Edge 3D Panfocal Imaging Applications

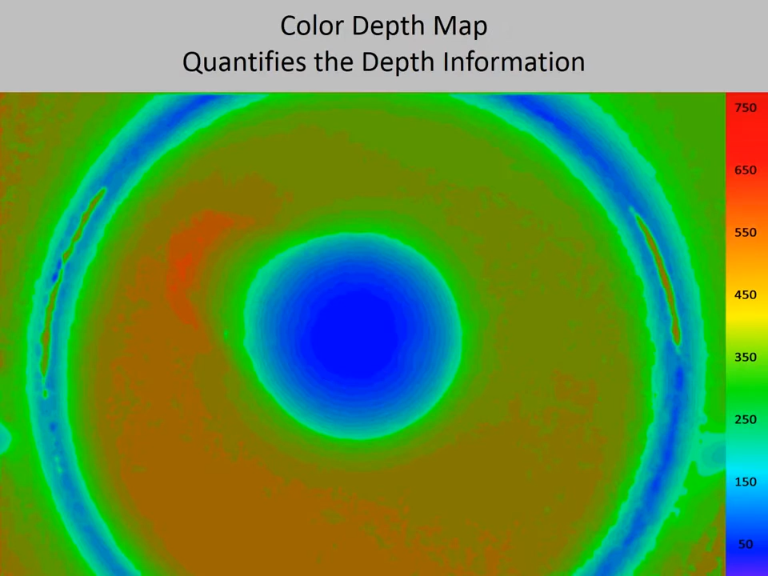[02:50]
And here is the color depth map that corresponds to this particular firing pin. Here are the depth maps produced by the firing pins of four different guns.
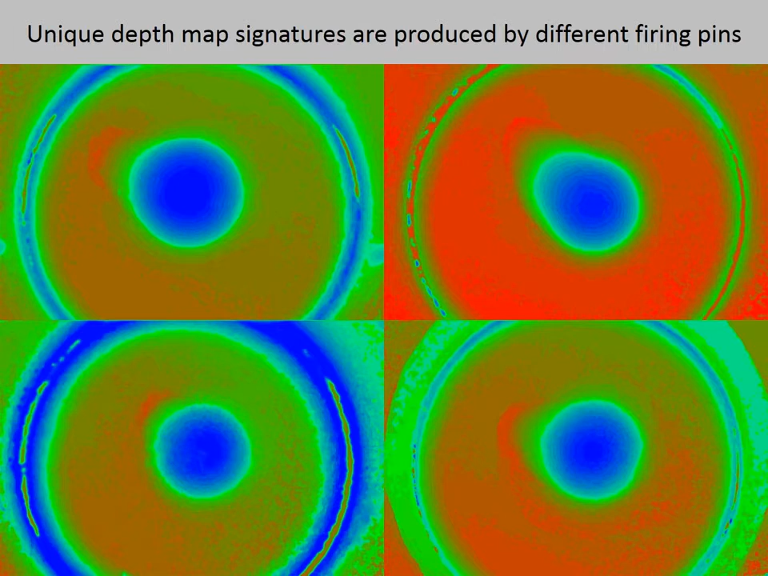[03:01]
We can see that each firing pin produces a unique depth map signature. Here is a two-dimensional image of a tool marking in a piece of metal.
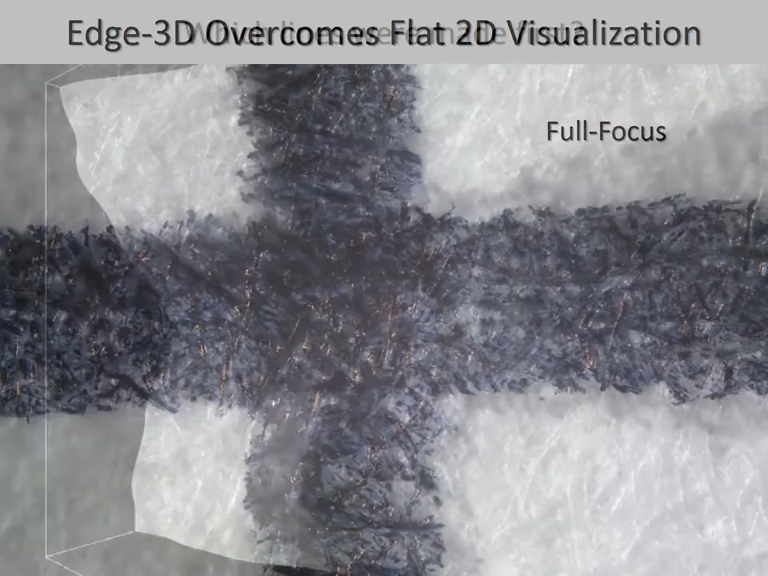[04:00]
A 3D model shows that the pen strokes create tiny grooves in the paper.
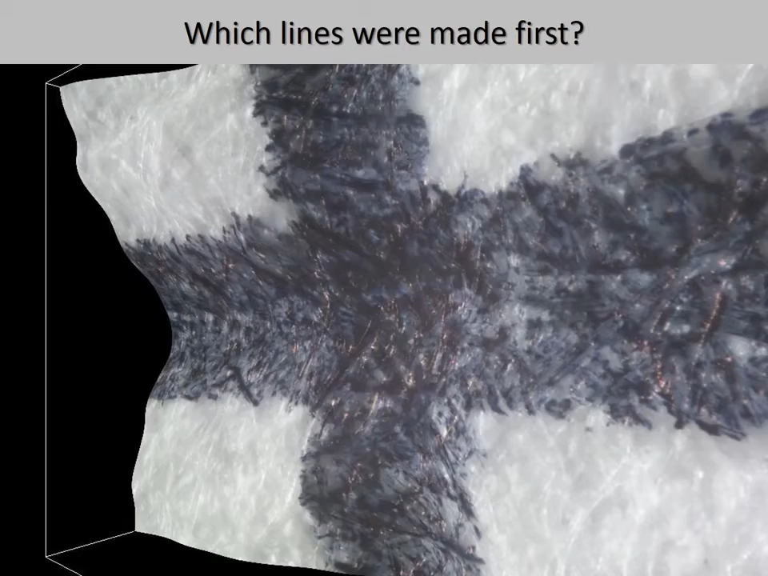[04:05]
The 3D model indicates that the horizontal line was drawn after the vertical line.
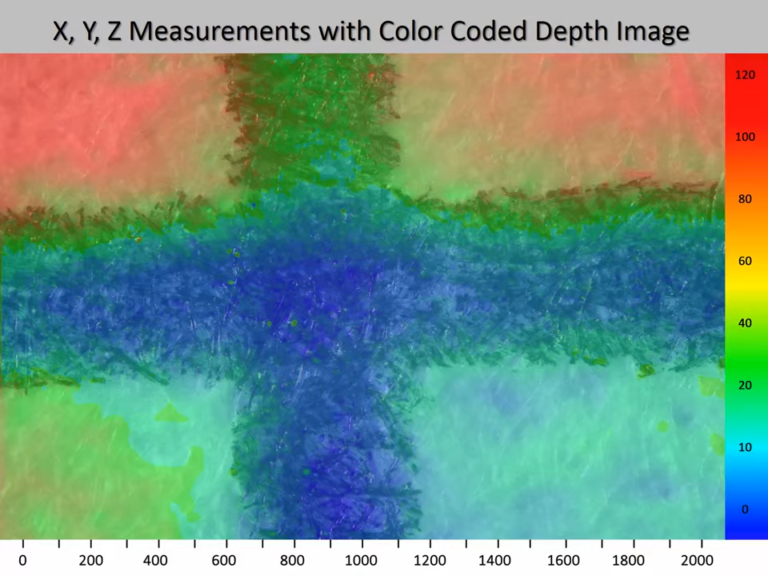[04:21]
whereas the groove in the vertical line was interrupted by the horizontal line. This positively confirms that the horizontal line was drawn after the vertical line.